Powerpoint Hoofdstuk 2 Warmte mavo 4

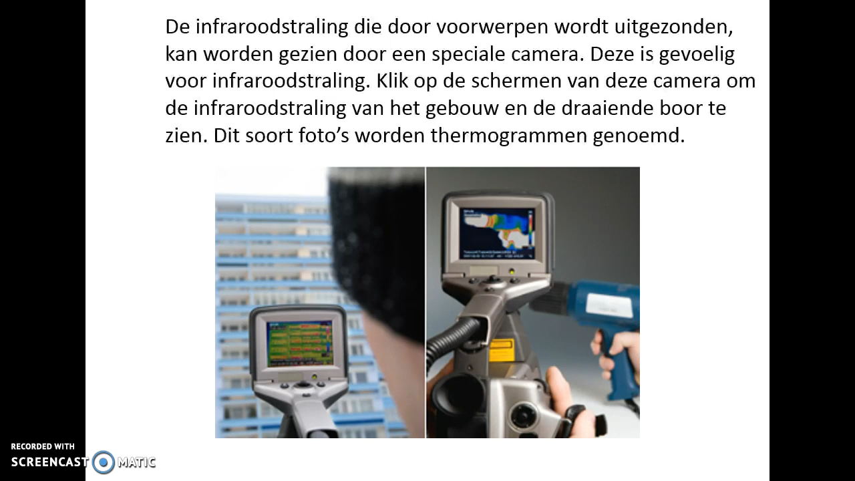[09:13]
En daar waar het rood is, is er veel warmte. En waar het blauw is, is er weinig warmte.
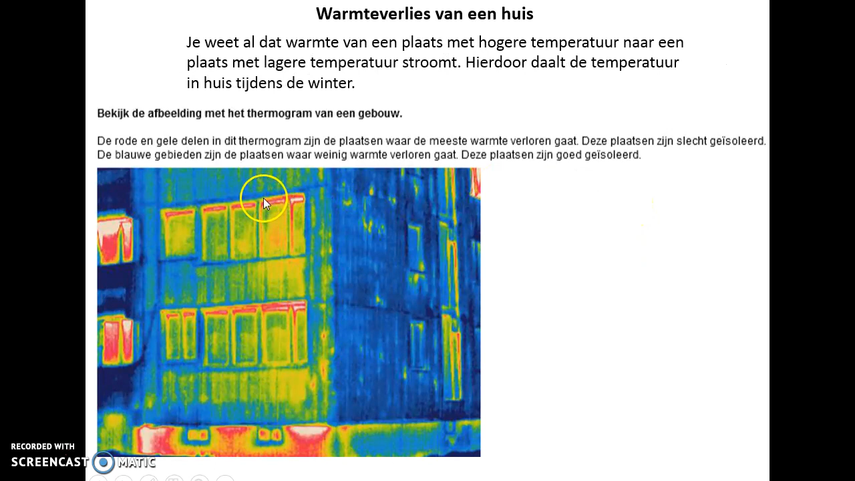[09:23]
Dus hier heb ik de hoogste temperatuur, ontsnapt de meeste warmte, zeg maar.